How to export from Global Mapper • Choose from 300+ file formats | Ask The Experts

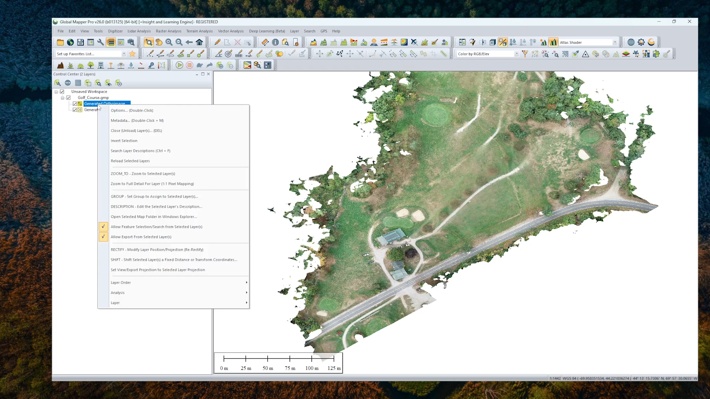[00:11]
Select Layer, then Export. In the next pop-up, select which layers you want to export along with the file format. In this workspace, there is an ortho-image and point cloud.
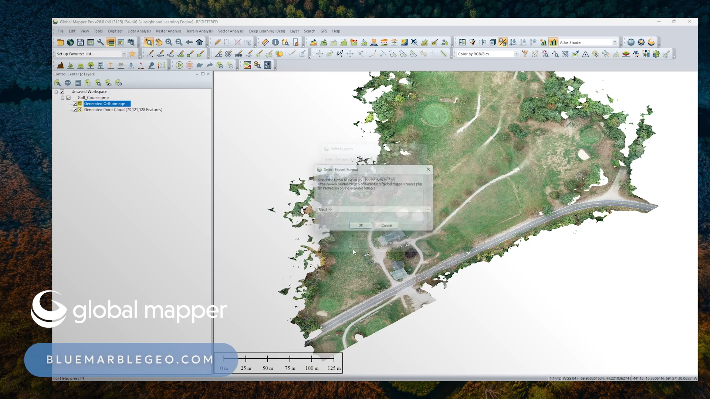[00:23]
The list of formats is dependent on the type of data being exported. With only the ortho-image selected, there are no LiDAR formats. If we go back to Export the point cloud layer, LAZ and LAS formats are now available. You will then be reminded that the data will be exported in its current projection.
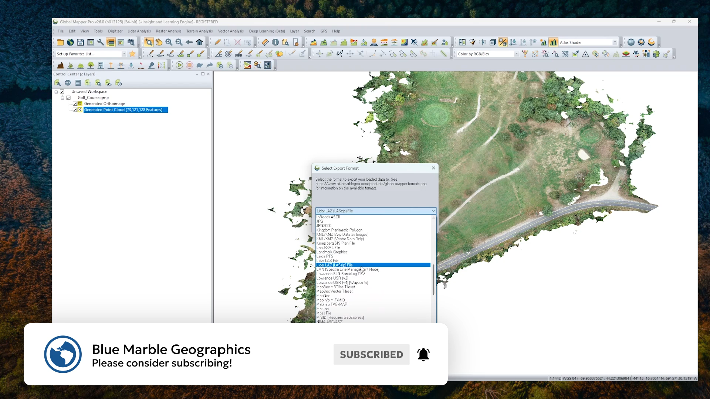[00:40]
Data can be reprojected from within the configuration menu.
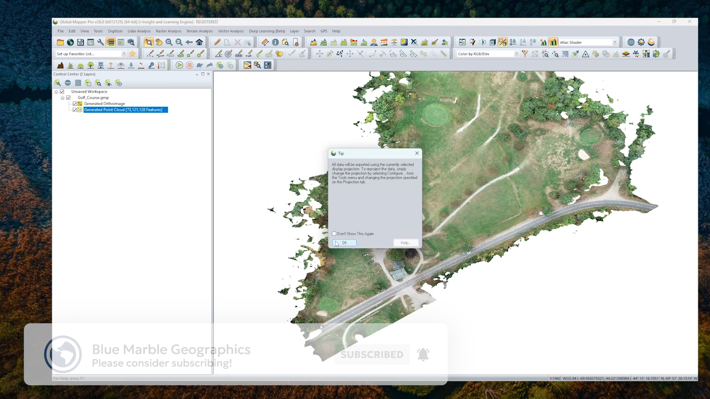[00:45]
Settings within the dialog box will vary depending on the selected file format, such as saving the color value for each point within the point cloud.
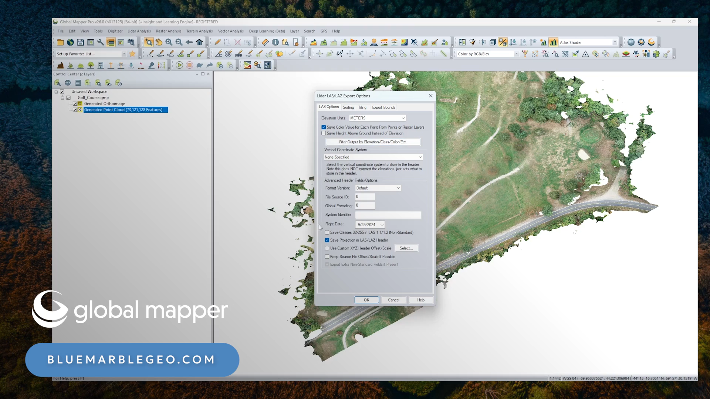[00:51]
There are various tabs, including sorting, tiling, and export bounds. Regardless of the file format, these will be present.
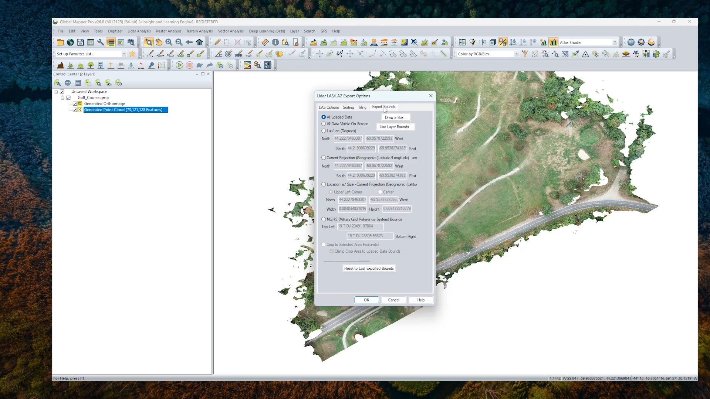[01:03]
Selecting your export bounds is made easy with options like all data or drawing a box around the area.